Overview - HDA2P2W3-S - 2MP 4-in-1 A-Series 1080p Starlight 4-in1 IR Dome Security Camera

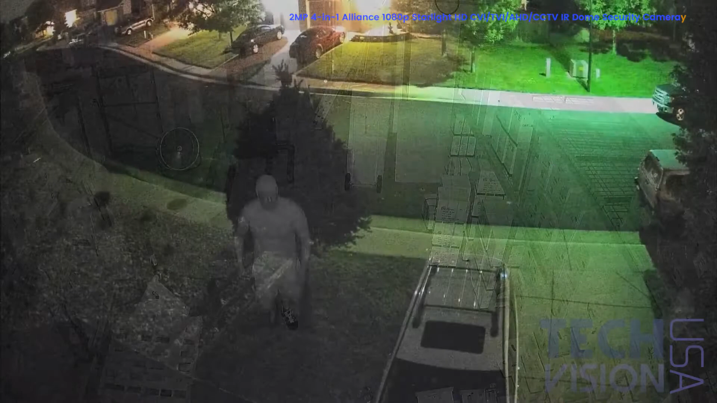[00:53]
In addition, this camera uses Starlight technology, which allows the camera to stay in full color as long as there is a minimum amount of light.